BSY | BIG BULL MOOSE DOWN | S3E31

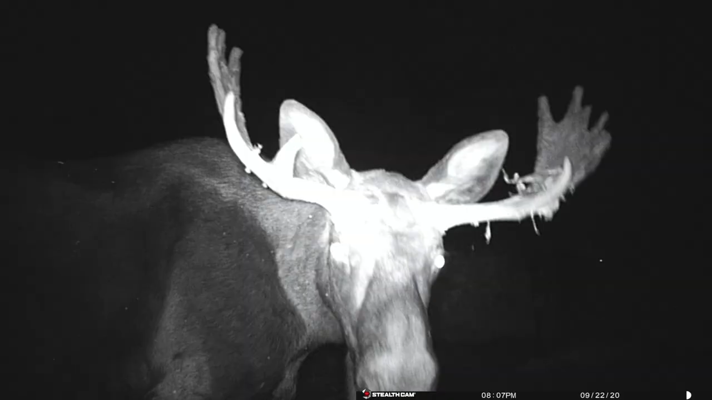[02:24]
But the camera she did pull.
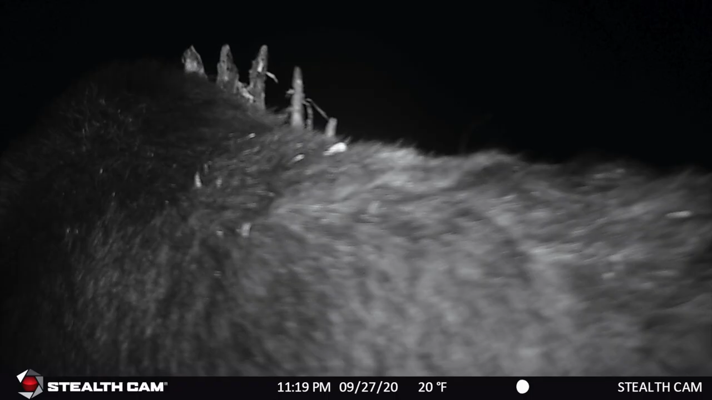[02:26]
Looks like the bulls are rutting around. And got their girls with them.
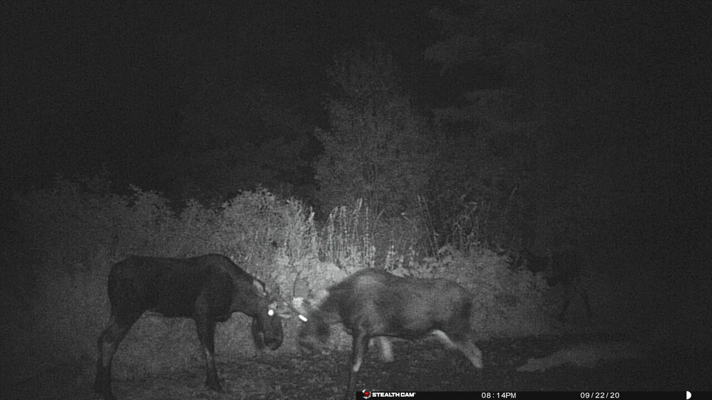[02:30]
So that hopefully will cause them to be out and about a little more. Out in the open. It's been super hot and dry this year.